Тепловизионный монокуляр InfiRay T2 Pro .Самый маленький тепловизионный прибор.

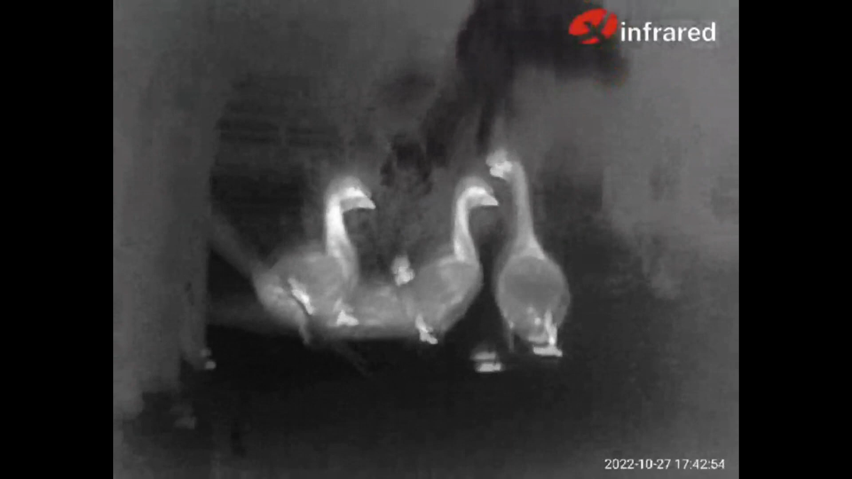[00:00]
гусики. Вон какие лапки теплые у них.
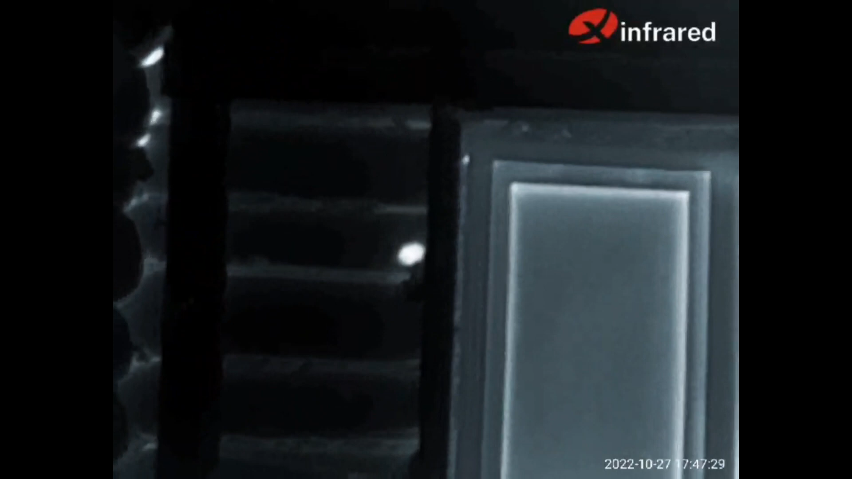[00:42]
Сейчас вышел в поле. Там два зайца. Увидел я его в другой тепловизор.
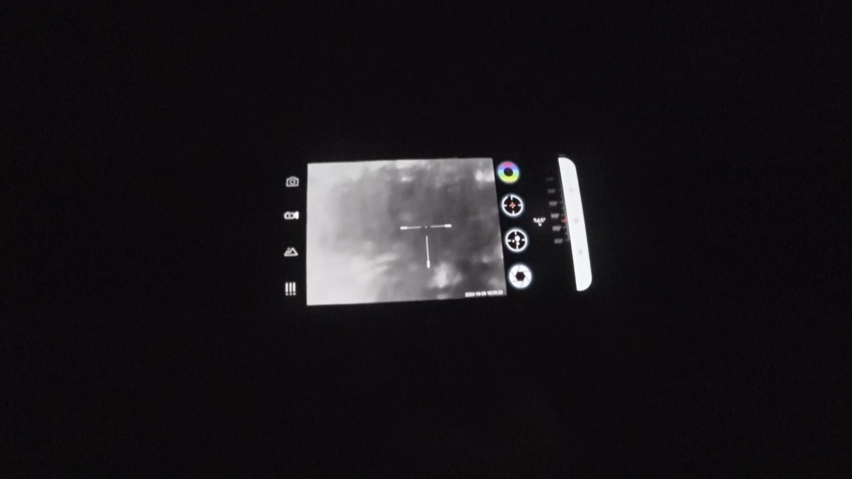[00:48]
Сейчас попробую поснимать на этот. Покажу, как они выглядят. Ветрено больно.
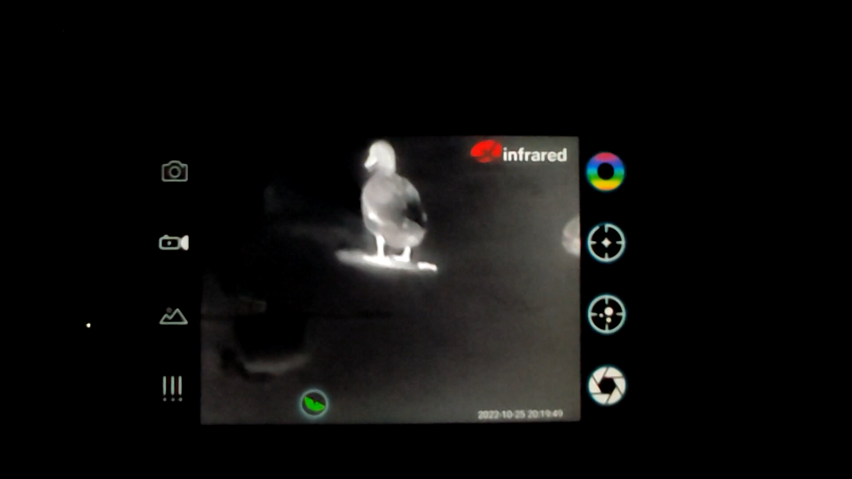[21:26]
Так, ну вот, так выглядят гуси.
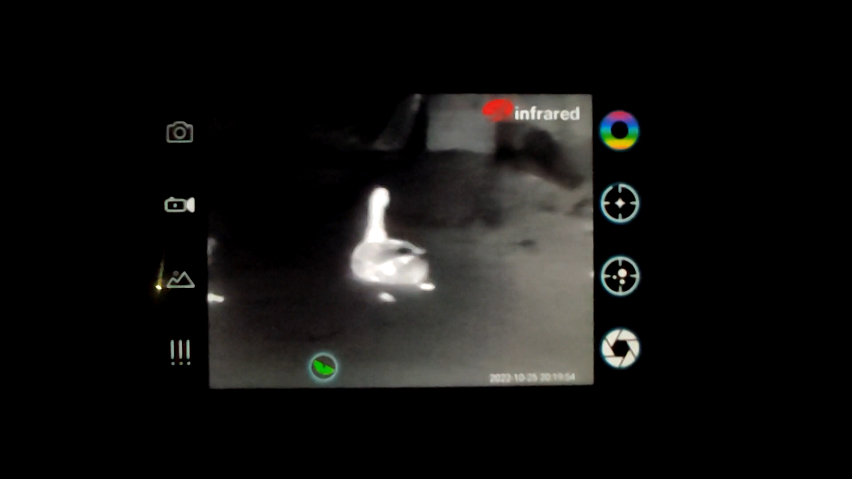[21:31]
Видите, как четко все видно. Ну, расстояние
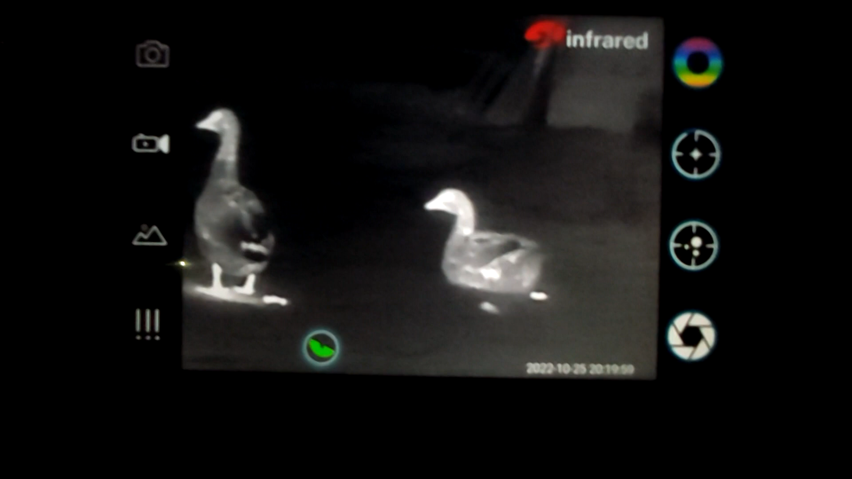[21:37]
7 метров. Вот еще 2 гусика.
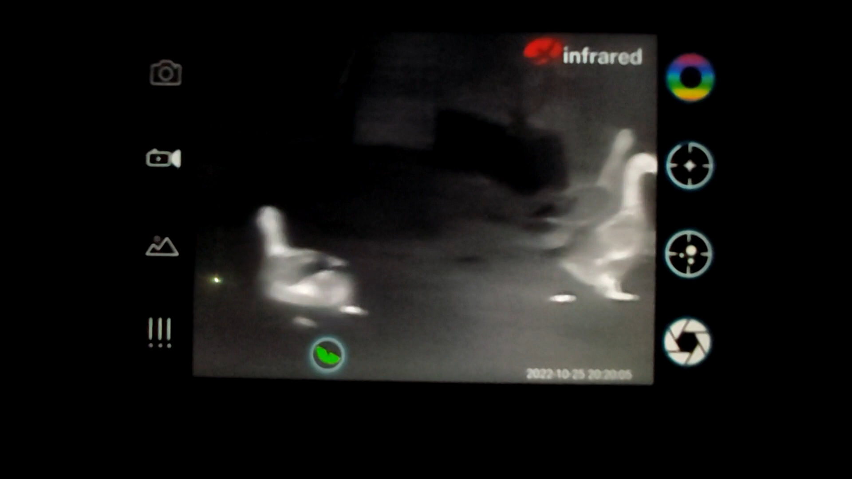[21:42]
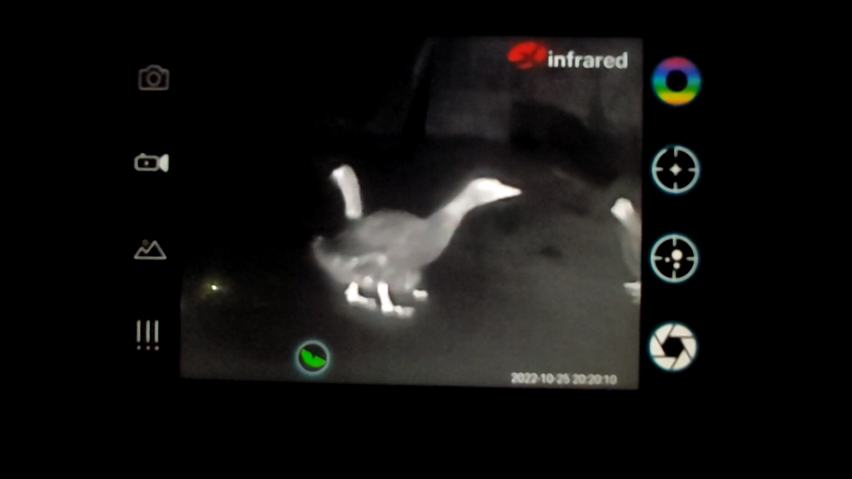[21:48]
Сейчас поиграю с палитрой, сейчас переключу.
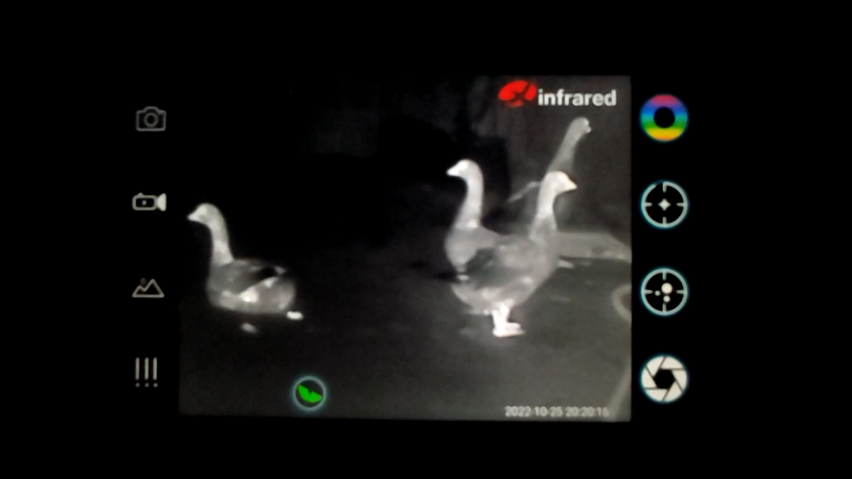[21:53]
Так.
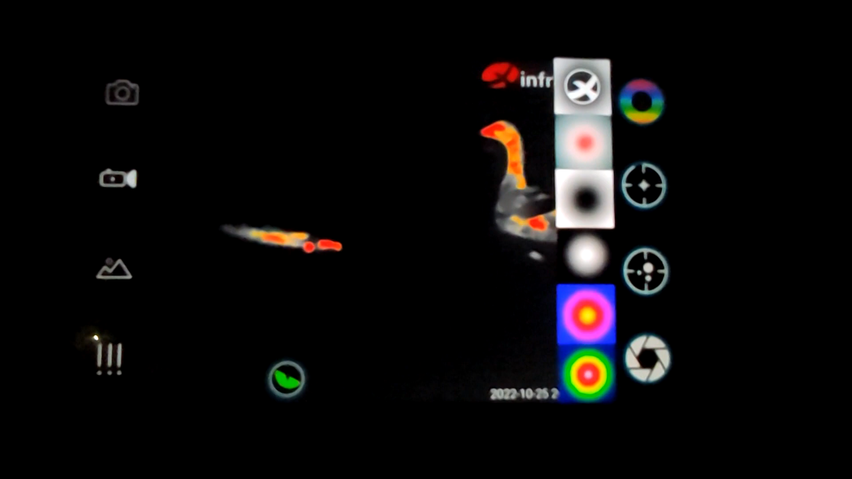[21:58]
Вот видите, где гусь лежал, там даже видно такое пятно теплое.
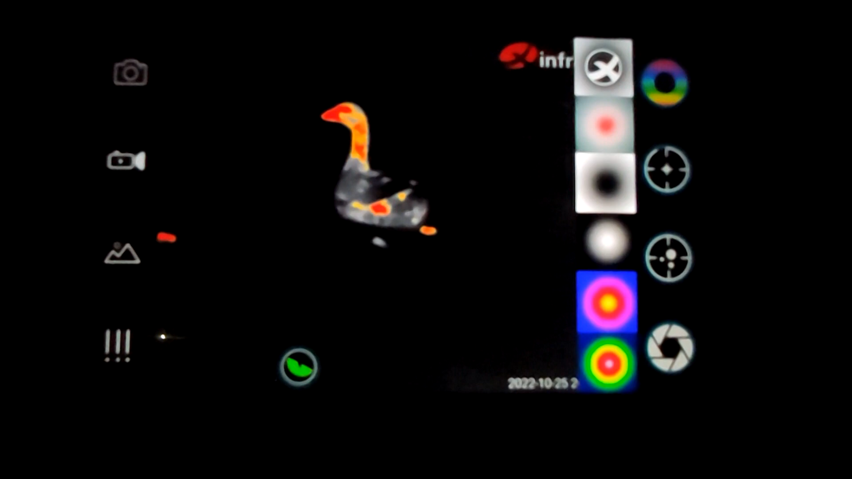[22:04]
Вот так это все видно.
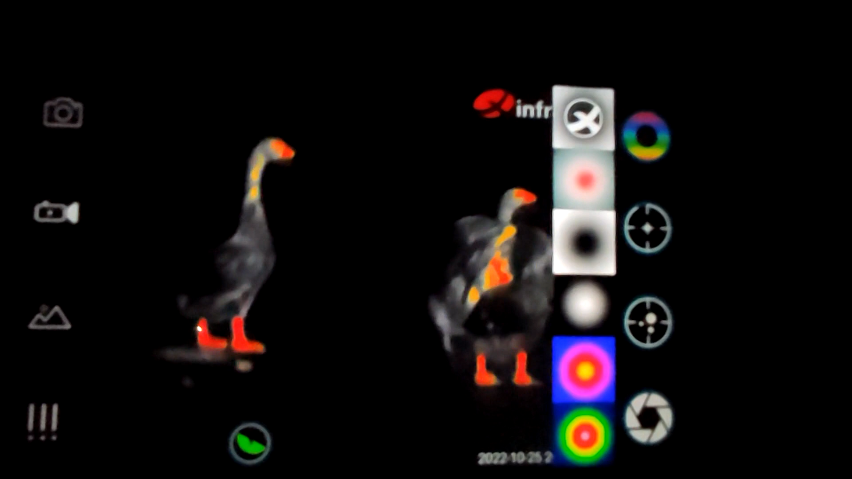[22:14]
Вот. Сейчас по другую включу.
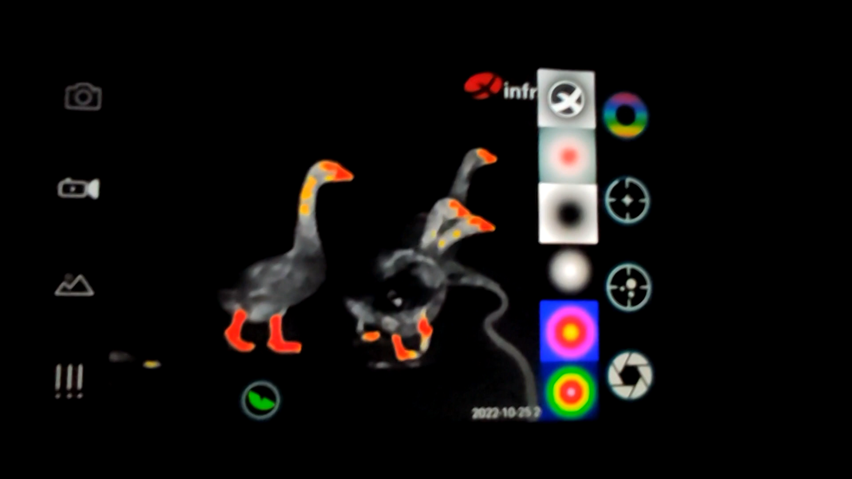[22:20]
Так, пока включал, ну вот видно места, где вот гуси лежали.
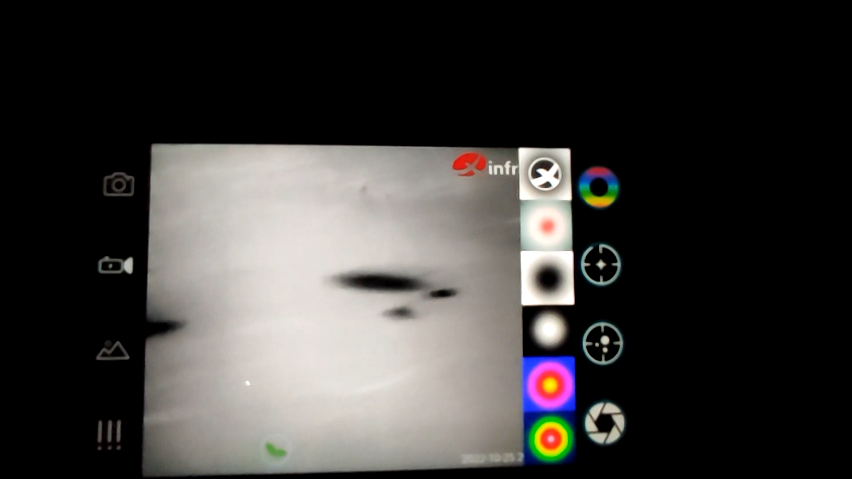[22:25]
А вот они выходят.
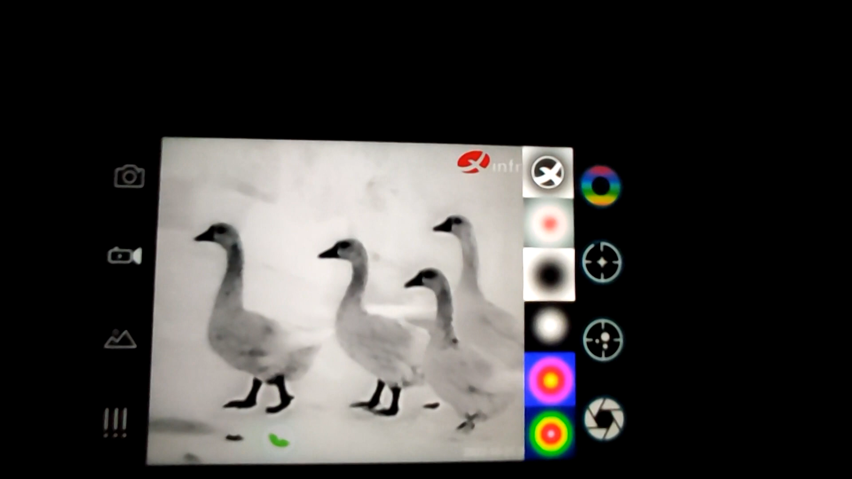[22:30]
Вот так они выглядят на другой палитре.
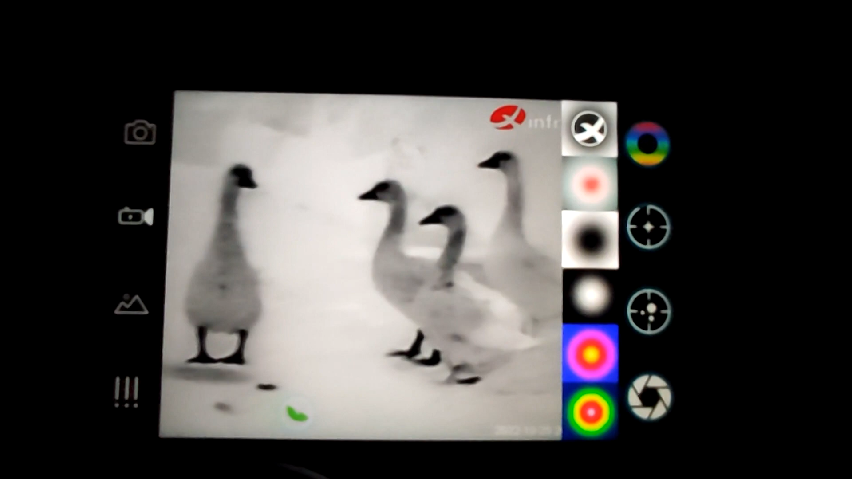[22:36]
Вообще четко видно. Вообще красота.
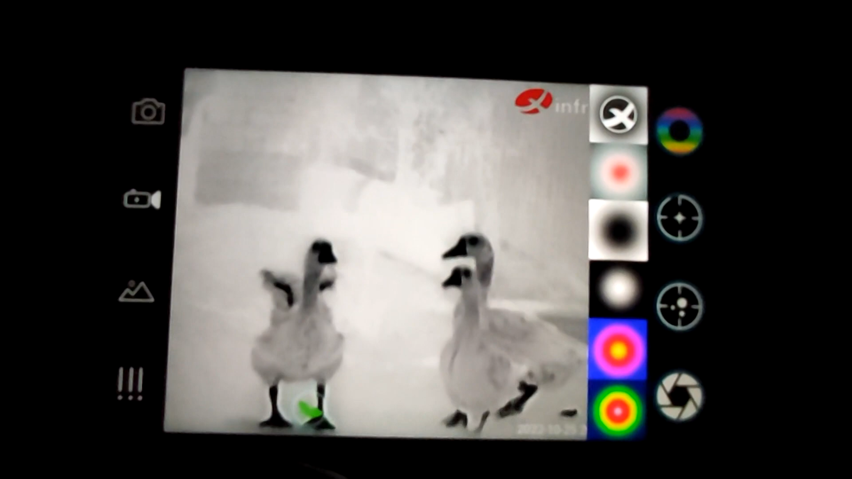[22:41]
Ко мне подходят. Ладно, сейчас включу другую палитру.
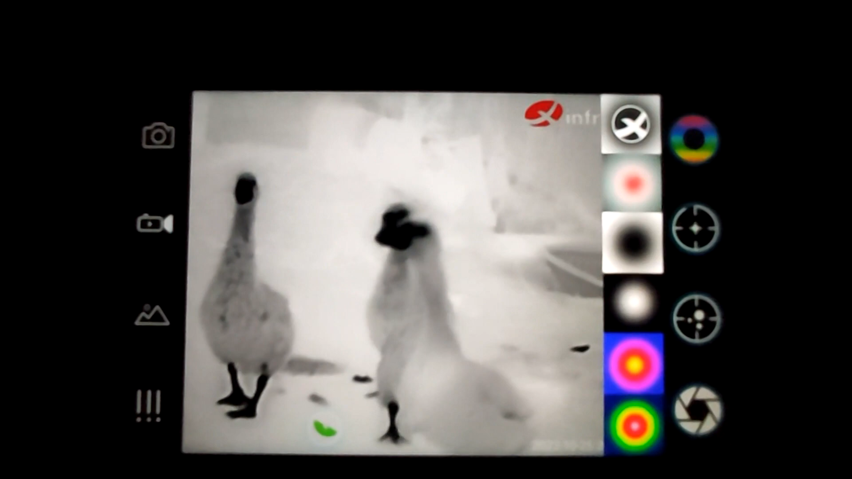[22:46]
Отойду от них подальше. А то больно близко подходят.
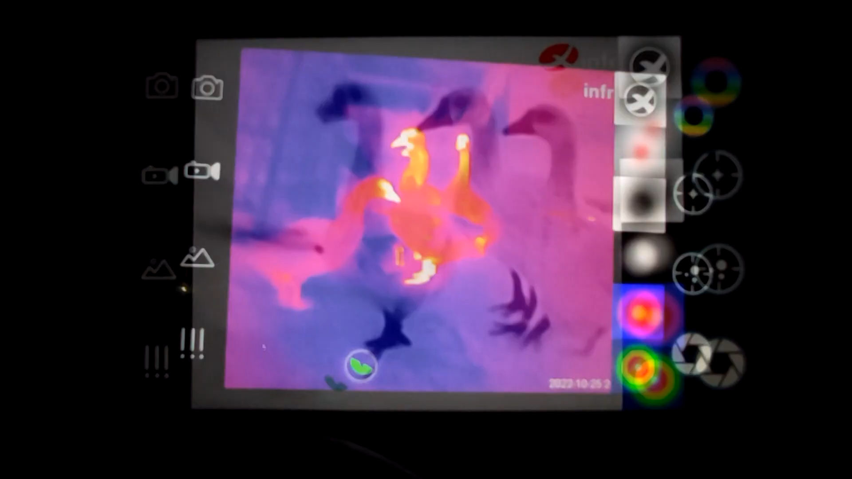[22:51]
Так, вот такая палитра. Вообще четко.
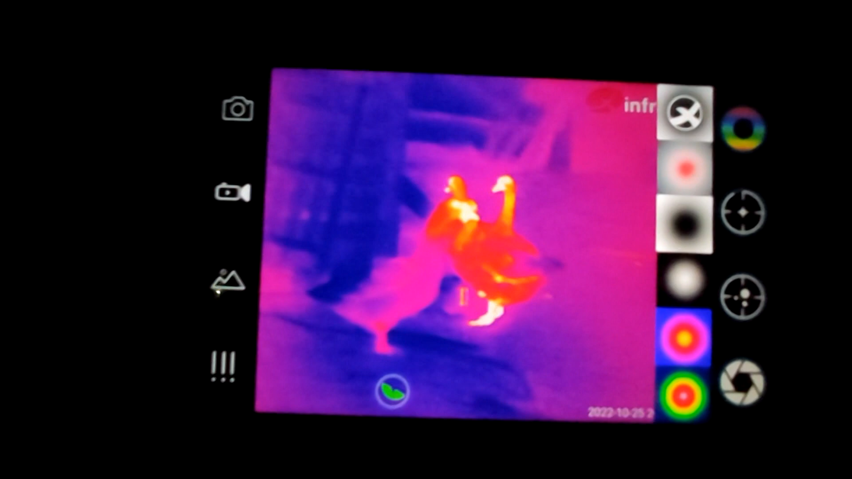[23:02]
Ну, мне другая больше нравится, чем такая. Сейчас еще одну включу. Вот и такая.
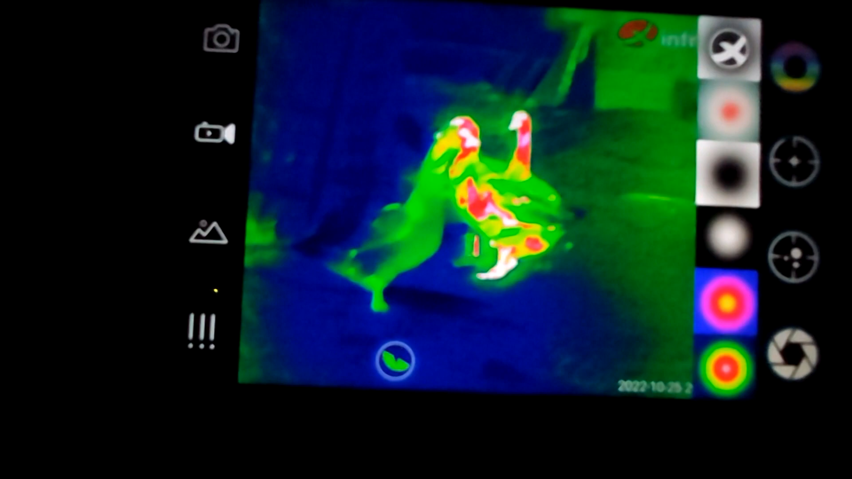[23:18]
Но по мне вот больше, ну, интереснее даже за зверем наблюдать.